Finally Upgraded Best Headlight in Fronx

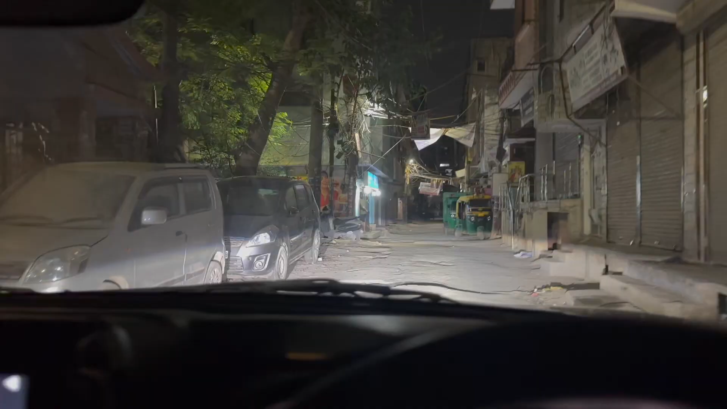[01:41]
मैस तो हुआ नहीं क्योंकि बारिश की विए से मैं आपको लाइट एक्चुली मैं चेक करने आया था यह देखो मैं लाइट दिखात